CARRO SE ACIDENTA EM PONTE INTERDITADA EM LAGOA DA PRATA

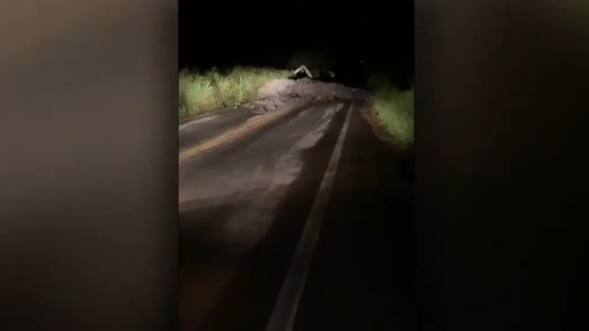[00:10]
Lá aí, a carreta lá aí fazendo a mesma coisa agora. Graças a Deus, ela viu também e não acionou pra ela.